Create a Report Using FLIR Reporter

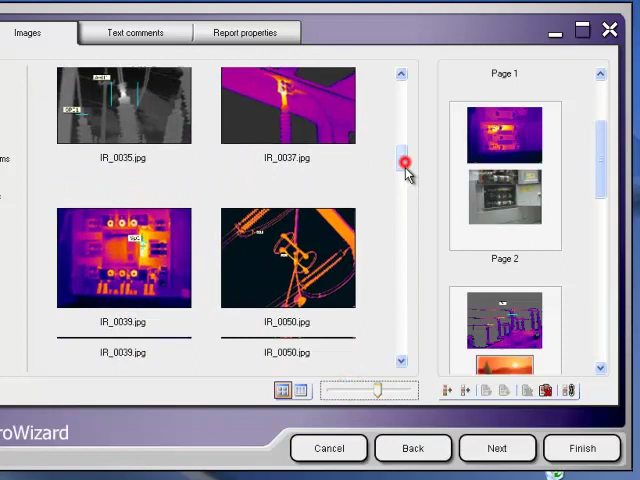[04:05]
Enlarging the thumbnails can sometimes help to identify the matching photo. If you click on a page, all buttons underneath the page list become enabled.
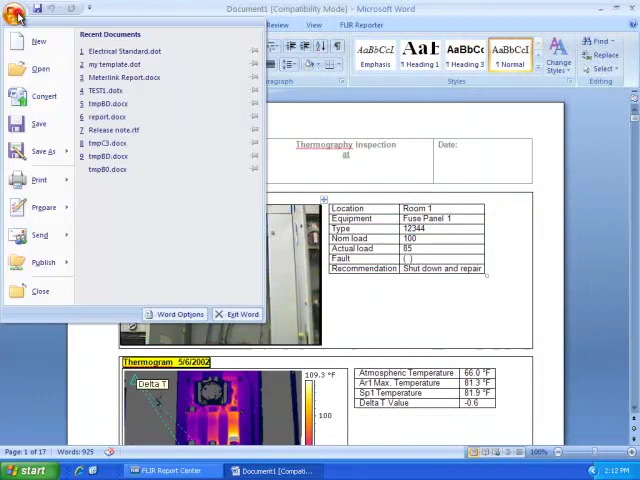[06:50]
You can save the report as a standard Word document.
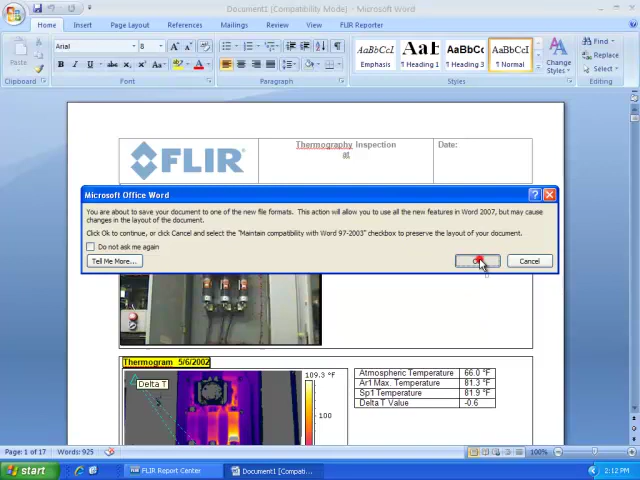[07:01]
You've probably noticed a flare reporter tab in Word. This is created when you install a reporter. It contains all flare reporter functions.
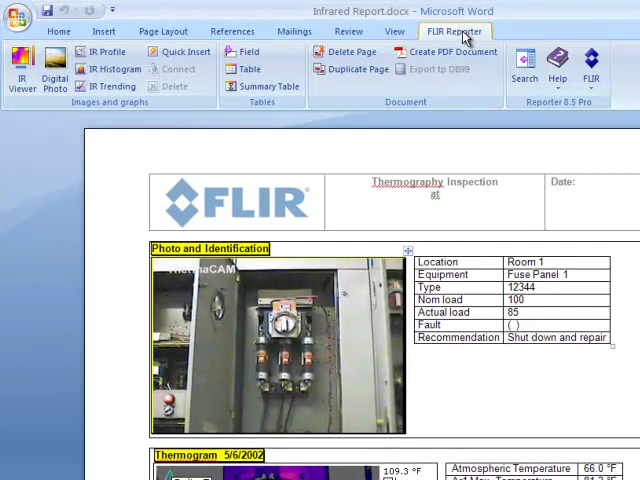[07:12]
A common question is how to change the temperature units for the report.
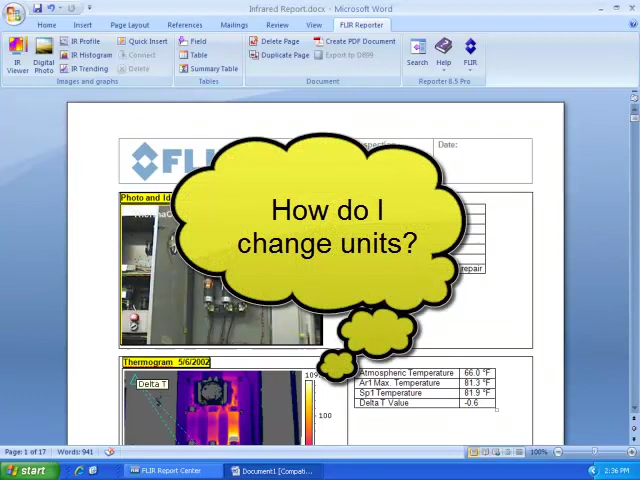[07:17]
This can be done easily if you click the flare button on the flare reporter tab and then click set units.
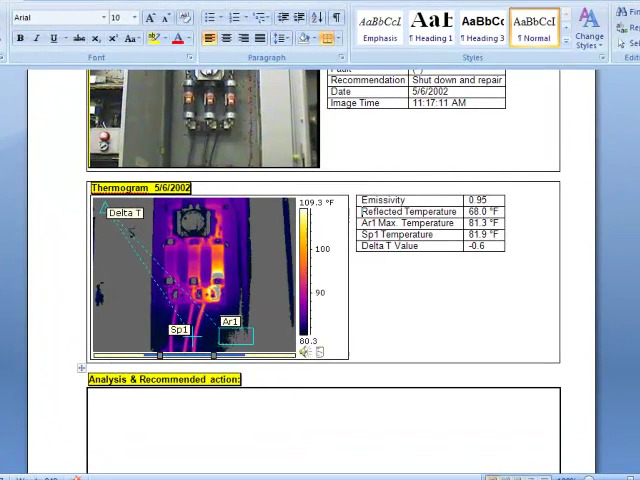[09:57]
On screen: spot 81.9°F, max 81.3°F, scale top 109.3°F
The IR images are embedded in the Word document, allowing you to adjust parameters such as the level and span.
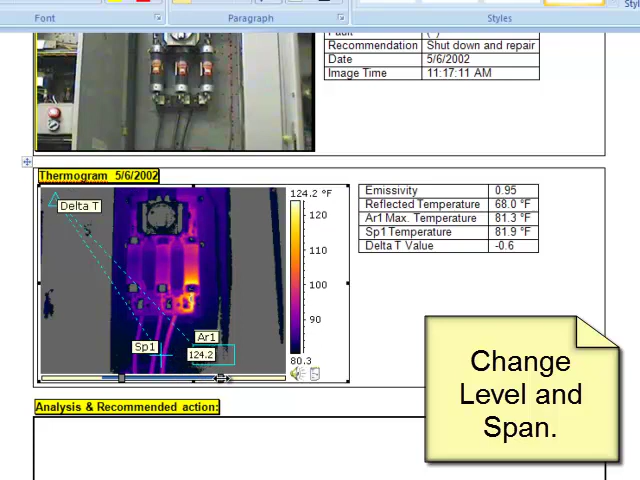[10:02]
On screen: spot 81.9°F, scale top 124.2°F
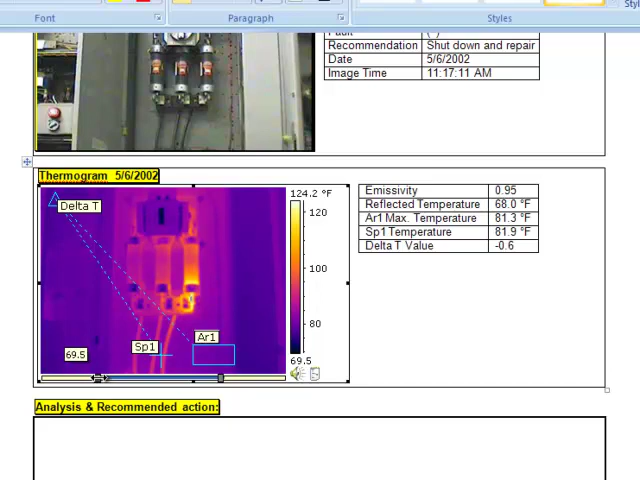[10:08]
On screen: spot 81.9°F, scale top 124.2°F
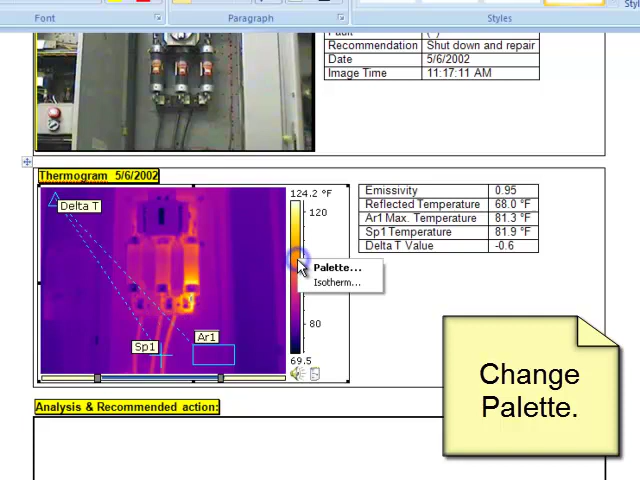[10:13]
On screen: scale top 124.2°F
If you right click on the color scale, you can select a different color palette. You can experiment with different palettes to see which works best for your image.
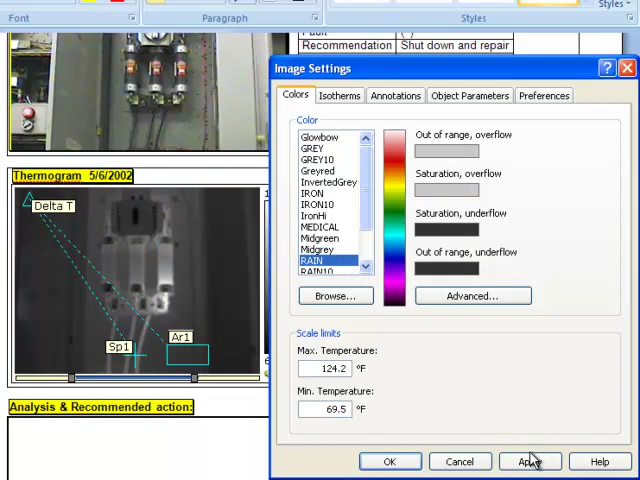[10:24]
On screen: scale top 124.2°F, scale bottom 69.5°F
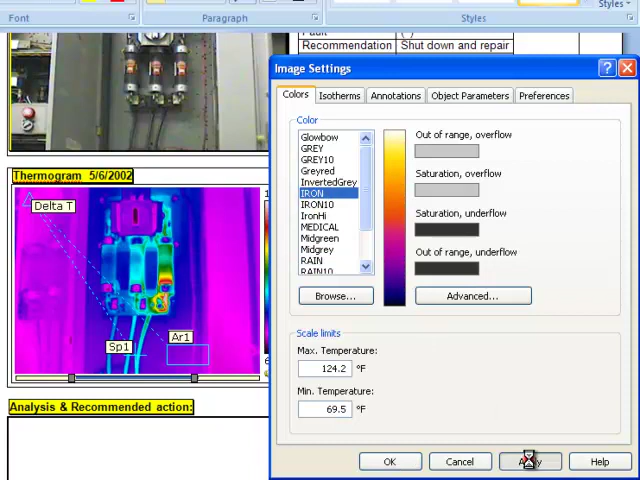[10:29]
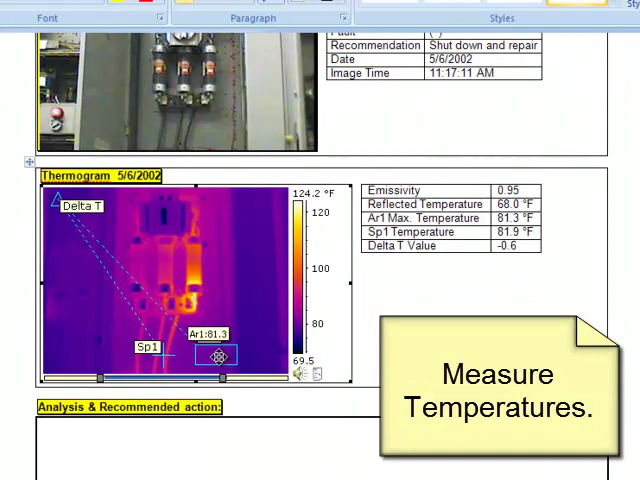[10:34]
On screen: spot 81.9°F, max 81.3°F, scale top 124.2°F
You can measure temperatures by moving the box and spot meter that are currently on the image. Note that the temperature readings automatically update in the table. To add measurement tools, single click on the image to show the measurement toolbar. And then click on the desired measurement tool to select it. Spot meters can measure a single point on the image, while areas can be used to measure the maximum and minimum temperature within a region of interest.
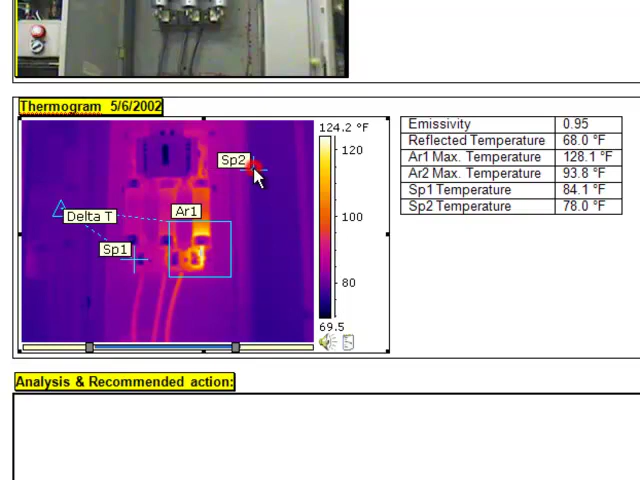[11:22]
On screen: scale top 124.2°F
To delete a tool from the image, right click on it and then click delete. To change object parameters such as emissivity, right click on the IR image and click settings.
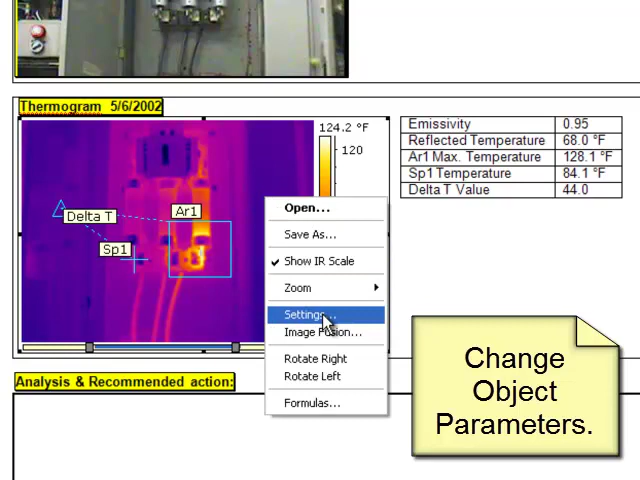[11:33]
On screen: spot 84.1°F, max 128.1°F
Then click the object parameters tab.